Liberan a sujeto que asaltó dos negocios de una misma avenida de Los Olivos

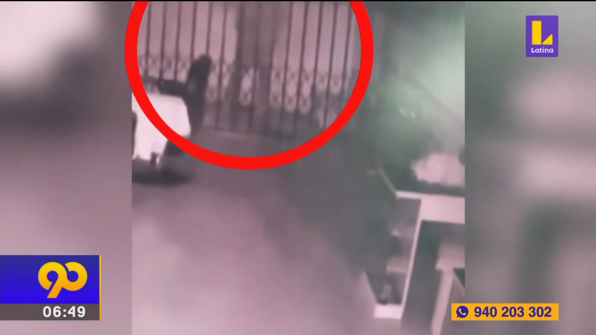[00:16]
Preste mucha atención. Este delincuente de un metro ochenta de estatura aprovecha la
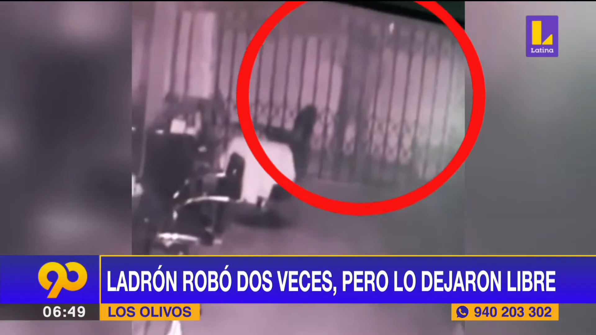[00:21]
madrugada y la escasa vigilancia en la cuadra siete de la avenida central en Los Olivos para trepar por una pared e ingresar a un salón de belleza.
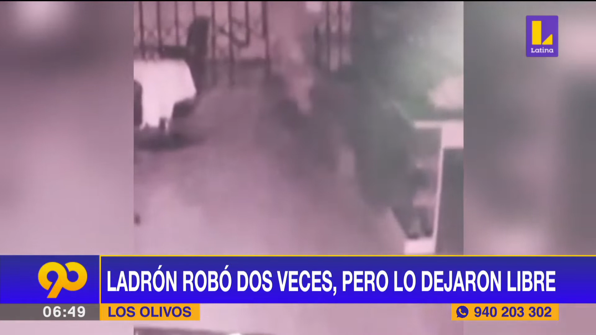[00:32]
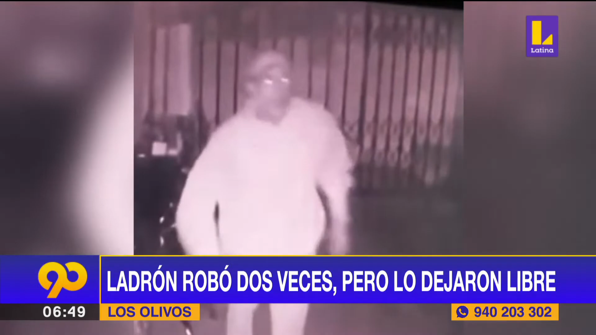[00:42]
Una vez dentro, se percata que una cámara de seguridad registra cada movimiento que da y hace todo lo posible para no dejar evidencia. Sin embargo, su rostro ya fue grabado. Se trata del ciudadano venezolano Peter Alexander Aranguren Ríos, de 45 años.
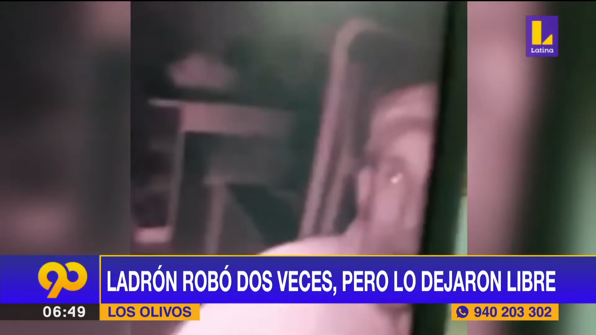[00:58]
Él se atrapó por la parte del techo, empezó con un cuchillo